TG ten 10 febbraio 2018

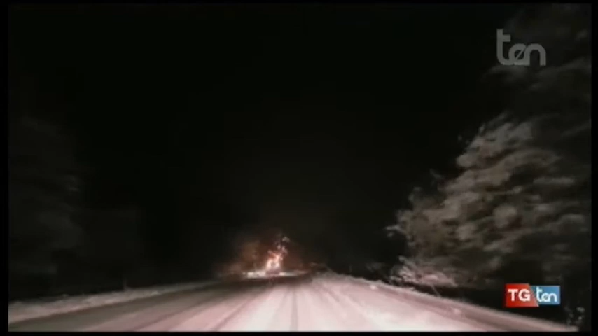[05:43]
sono state girate sulla strada statale 107 Silana Crotonese dove continua a nevicare l'asfalto coperto dalla coltre bianca il tratto che vediamo è quello compreso tra Camigliatello e Lorica ma vento e neve stanno interessando un comprensorio più basso che va da Spezzano della Sila a San Giovanni in Fiore le temperature sono impicchiate al lavoro ci sono i mezzi spazzaneve e spargisale dell'ANAS la pagina di